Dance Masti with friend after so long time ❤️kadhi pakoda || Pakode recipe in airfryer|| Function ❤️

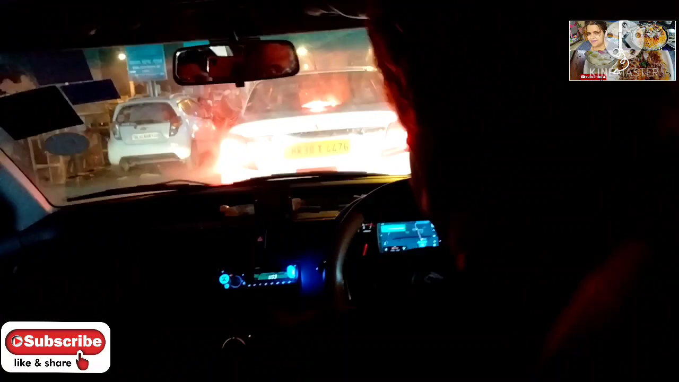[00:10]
दिल्ली का ट्राफिक इस सो इरिटेटिंग ना कल जाने का मन भी नहीं करता है 30 मिनिटे सम लोग इसी रोड पे स्चक थे बस एक मेरी फ्रेंड है उसके बेटा हुआ है उसी का फंक्शन था कर तो बस वहीं जा रहे थे जादा